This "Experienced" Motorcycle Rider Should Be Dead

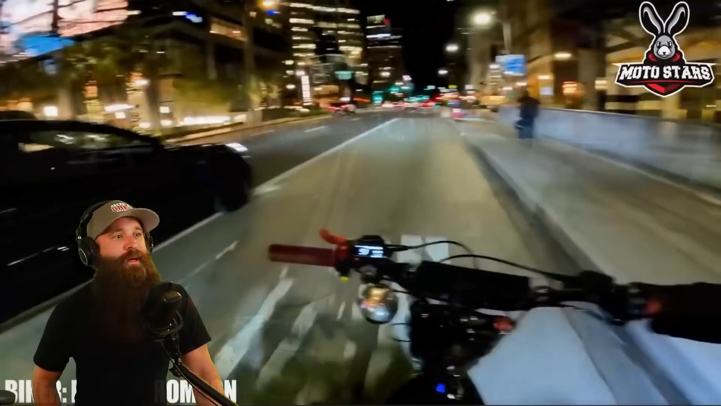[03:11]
right so you watch out when you're riding a bike you almost hit the curb so that's a super 73 i believe and there's this man see this is what i'm saying is like now we're gonna start seeing more of this
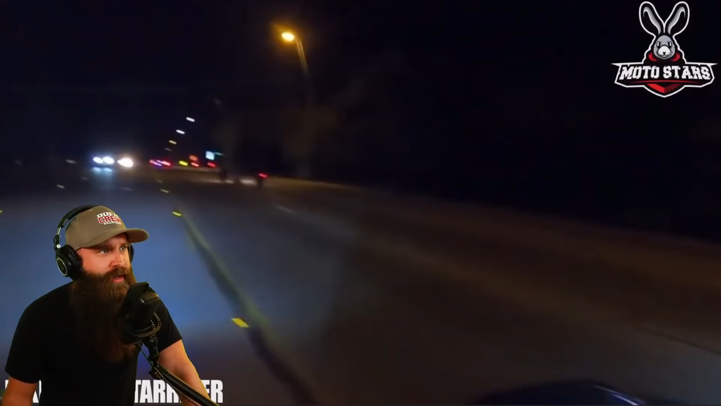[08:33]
whoa and that is exactly why he's gonna be on the ground can't see him because he is wearing all black so not a smart rider make sure you follow